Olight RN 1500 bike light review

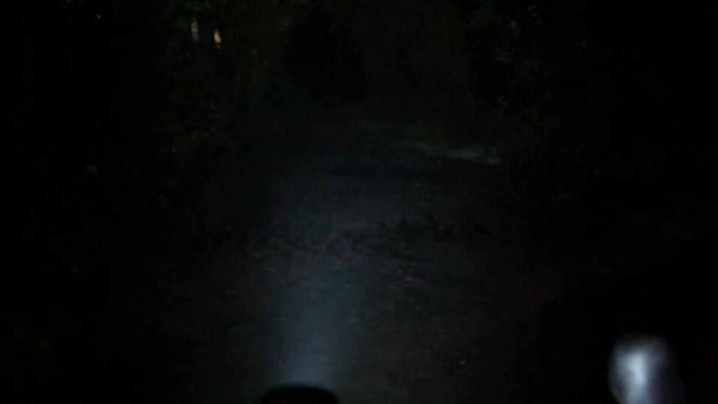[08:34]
As you can see from the various settings by pressing the button and the strength of the light it gets brighter.